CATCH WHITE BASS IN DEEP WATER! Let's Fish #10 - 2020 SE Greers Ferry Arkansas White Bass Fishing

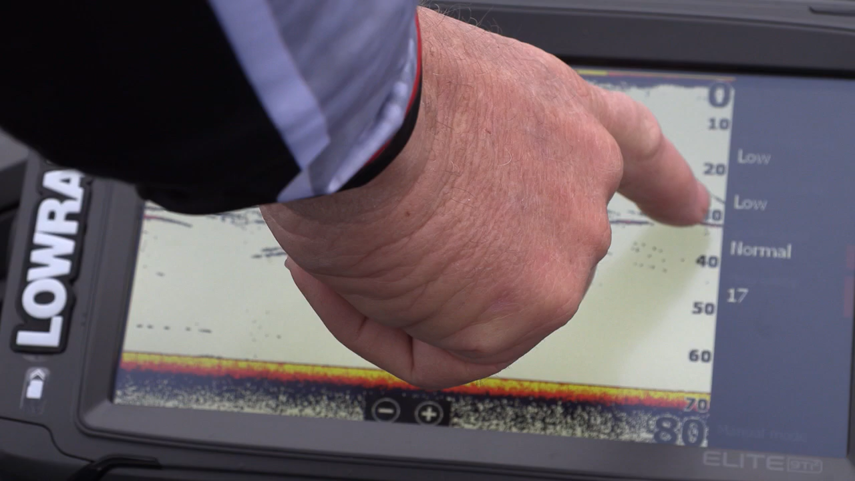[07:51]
And that time, I actually took my jig and dropped it below my trolling motor and just started feeding line down. And I could actually see it going down on my trolling motor. In fact, I can actually see it right now. Dropping it down until the level the fish are.
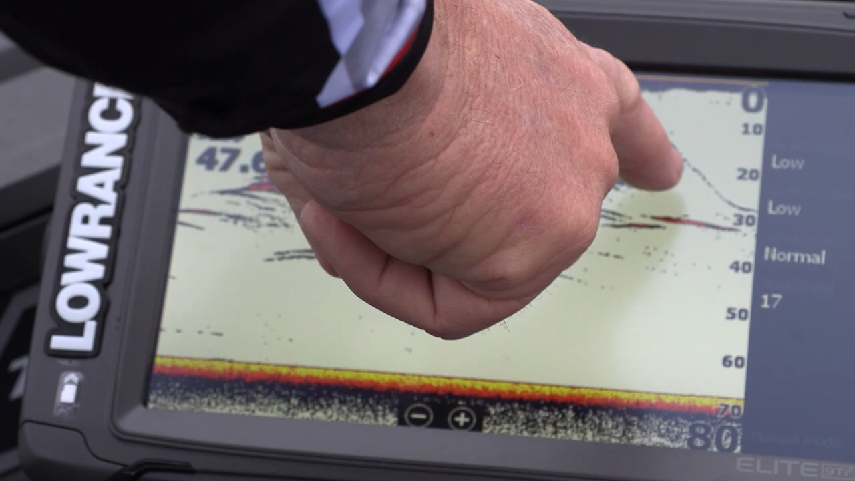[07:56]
Now, we're out here in really deep water, 70 feet deep. But the fish are only about 20 to 30 feet down, something like that.
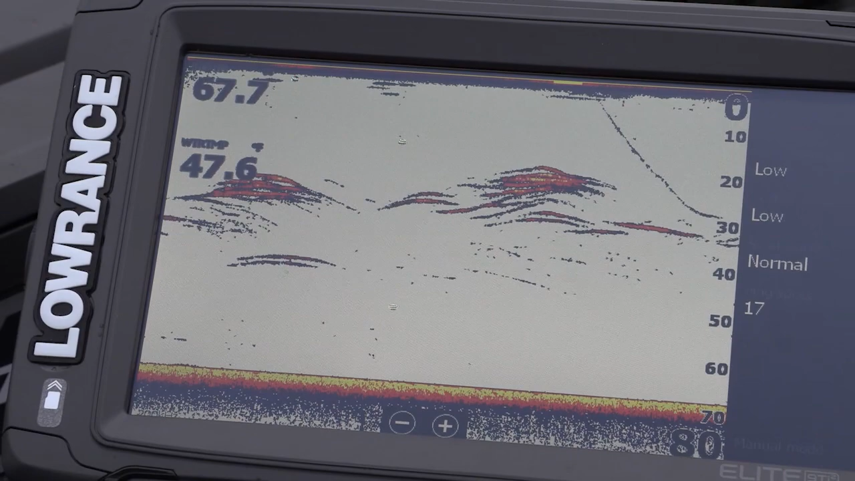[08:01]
So, I'm watching my bait go down on my fish finder, on my sonar, until it gets to the level where the fish are.
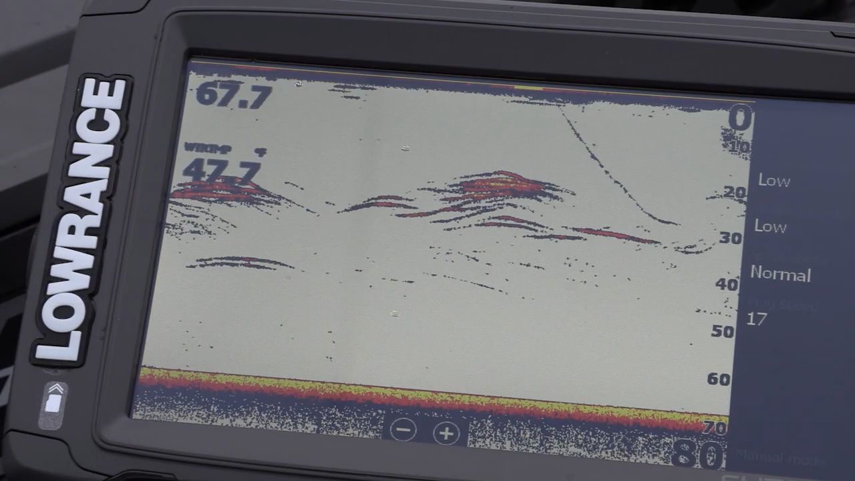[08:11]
And then I'm slowly just lifting it, swimming it through those schools. And making that swim tail on the back of that Gene LaRue Rally Grub. Just swim up through the schools.
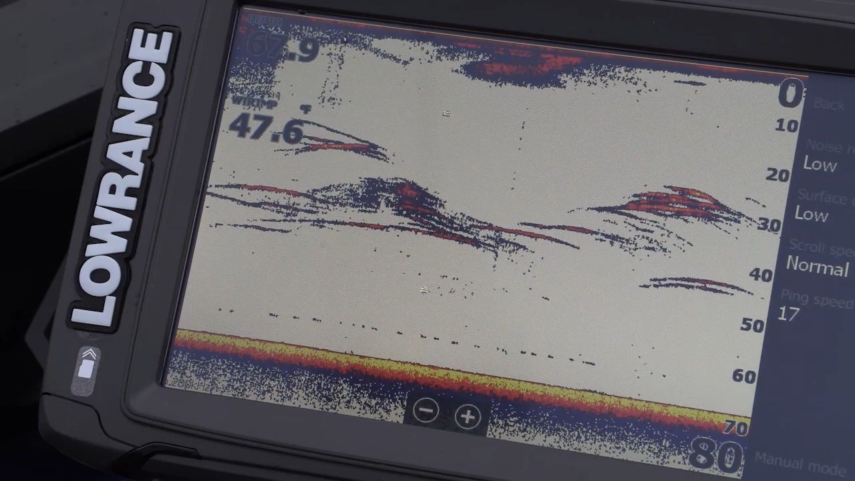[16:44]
There's one and they're biting it almost every time I get it down.